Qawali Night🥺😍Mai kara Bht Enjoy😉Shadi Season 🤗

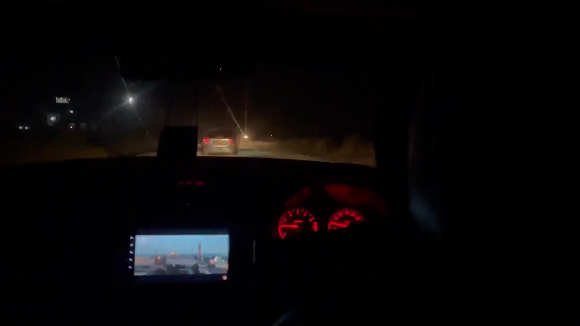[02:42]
साथ साथ चले जा रहे हैं और रास्ते में देखें जी, अंधेरा चेक करें जी, चेक करें।
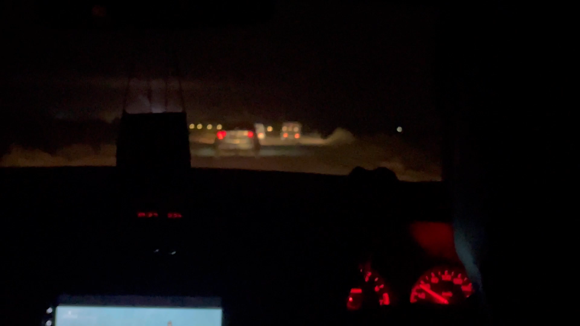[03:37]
ये देखे जी, हमें इस जंगल में रोशनी नजर आई है, हम खुश हो गए।
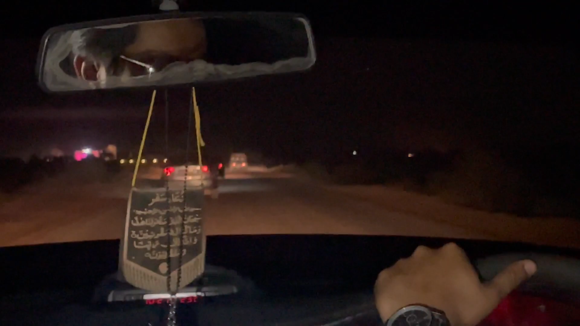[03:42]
जंगल में कोई है, वहां से जंगल एक लाल लाल सी ना नजर आ रहा है, इशारा कर दिया ना वहां से।
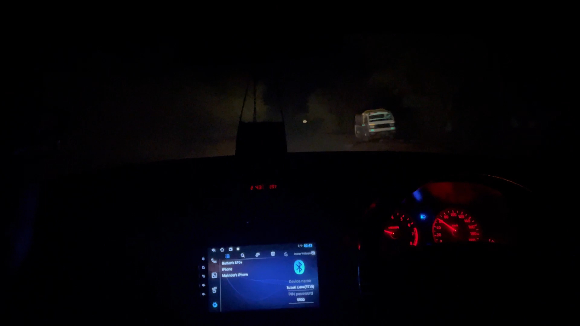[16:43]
हाँ मैं डर गई, मेरे को व्हाइट व्हाइट कुछ नजर आ रहा है। तो चले जी अब हम घर पहुँचते हैं, फिर ब्लॉग को एंड करते हैं क्योंकि मेरी बिल्कुल बैटरी खत्म हो चुकी है।